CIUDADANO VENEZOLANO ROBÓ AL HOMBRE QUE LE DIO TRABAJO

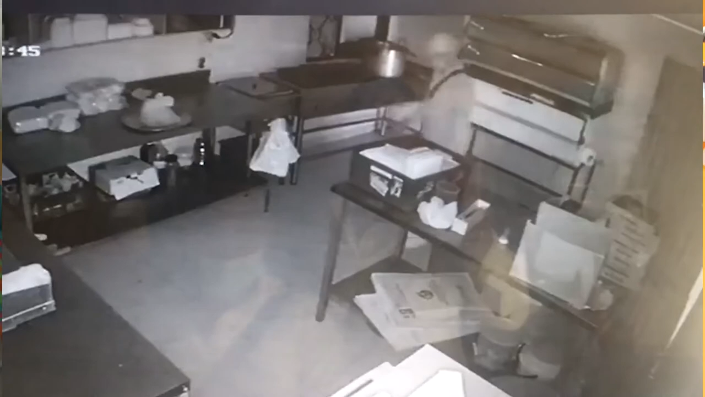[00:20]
deja su bicicleta a las afueras ingresa, toma lo que al parecer son los dos celulares,
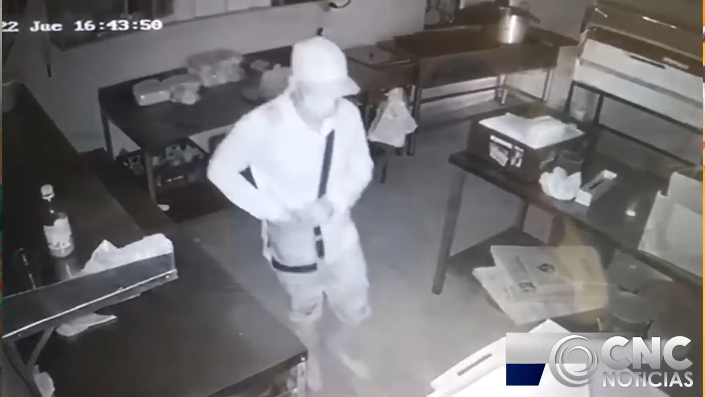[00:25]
como dice el dueño que fue lo que hurtó esta persona y luego sale como si nada no quiero hacer la denuncia de un señor que trabajaba conmigo acá,